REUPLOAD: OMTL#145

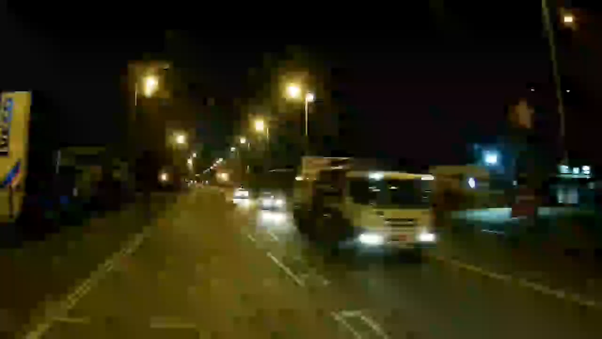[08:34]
oh that'll tickle the bones in the morning i don't know why he didn't just turn the corner he had plenty of space to do so but he decided to stop in the worst possible part of the bend making it harder for me